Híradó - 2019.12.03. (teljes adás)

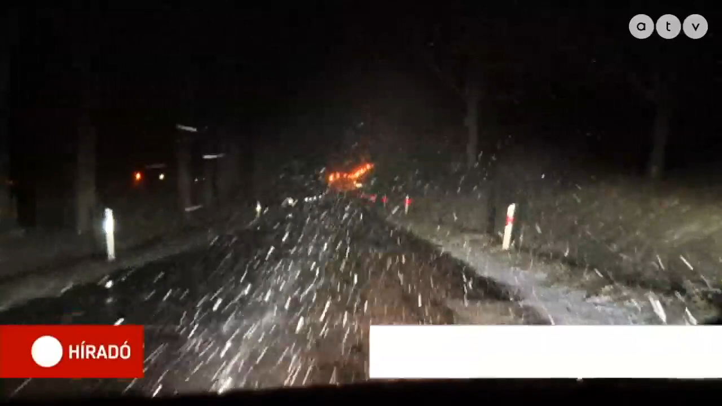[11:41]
Ígérték és meg is érkezett a hó az országba. Stábunk ilyen a kékesen futott bele az első hópejhegbe. Aztán őzikékkel találkoztunk, akik az autó fényszóróját látva jobbra és balra futottak.